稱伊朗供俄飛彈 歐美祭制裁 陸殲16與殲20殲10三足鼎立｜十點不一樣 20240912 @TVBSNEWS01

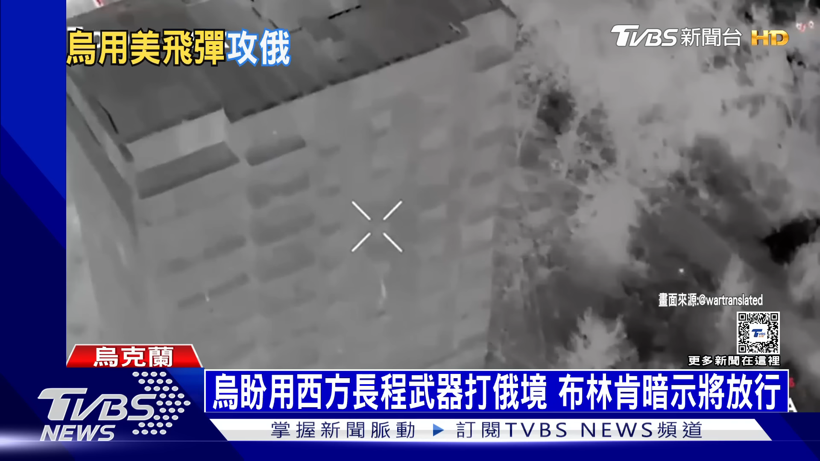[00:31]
爆炸声响称云霄乌克兰第425独立突击率在乌冬拖列此刻出动一架又一架名为巴巴雅嘎的无人机狂轰俄军藏身的住宅大楼